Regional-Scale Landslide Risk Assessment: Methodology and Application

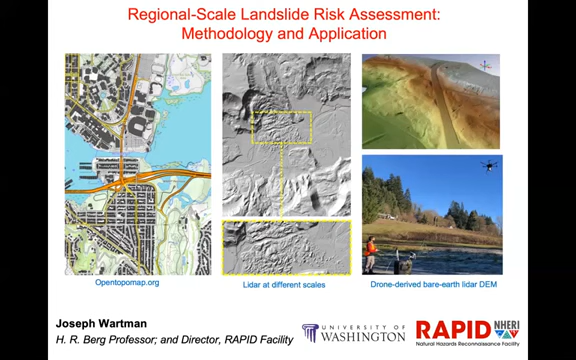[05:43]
and he's piloting the high resolution LiDAR system on a drone. And this allowed us to develop bare earth LiDAR of an active landslide site in Oregon in just a couple days. And something like that, of course, would have been really unthinkable just a decade ago. So I think we're seeing some really important advancements there.
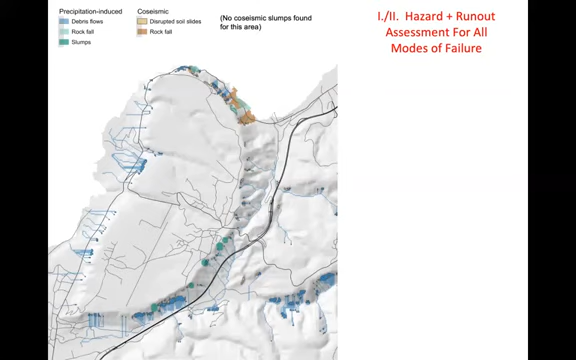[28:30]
So you can see the source areas and then where applicable, the the runout paths that are associated with modes. So that's the first and second step together. And if you take a look with, you know, how these results translate to what you observe in the field, this is a photo of the area that's encircled in purple. And this shows the rocks fall zone that's at the crest of the slope. This is the zone that's susceptible to both debris flows and disrupted slides depending on whether it's a precipitation trigger or co-seismic trigger.
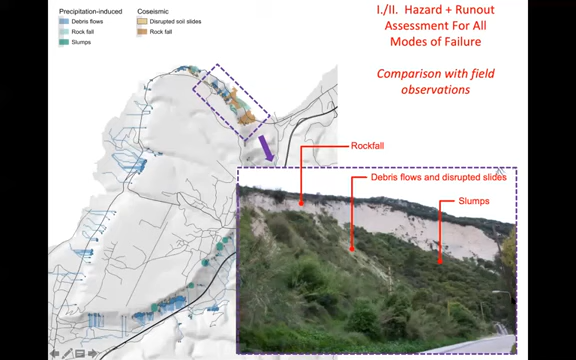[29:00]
And then this is the zone that's susceptible to slumps or rotational kinds of failures. And you can see this kind of makes sense with the observed behavior of these slopes of what we see in the field. The third step is the risk assessment.